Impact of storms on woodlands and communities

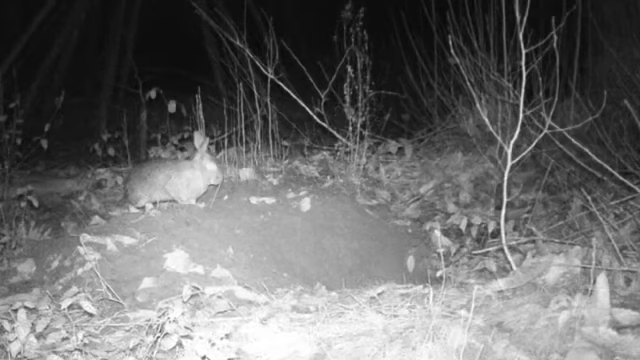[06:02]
Over the two weeks, there were numerous clips of them coming in and out at different times. And I thought, surely not. No.